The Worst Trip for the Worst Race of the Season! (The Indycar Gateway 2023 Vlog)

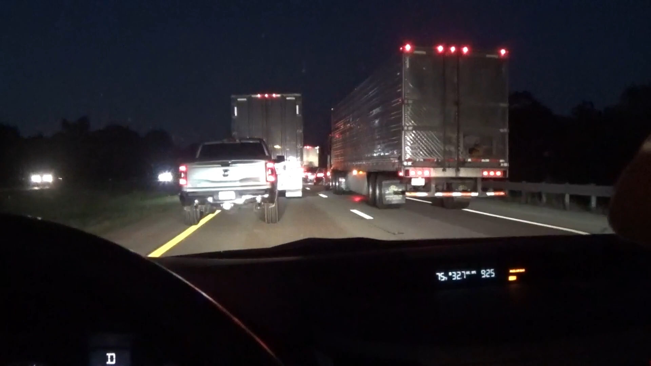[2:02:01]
It's all going smooth until we hit the Indiana state line. Gotta love it. All these morons in the right-hand lane, we need to get over. Because it cuts down to one lane over here by the state line. We're still technically in Illinois. But the road work starts right at the state line. Love Indiana Road Construction.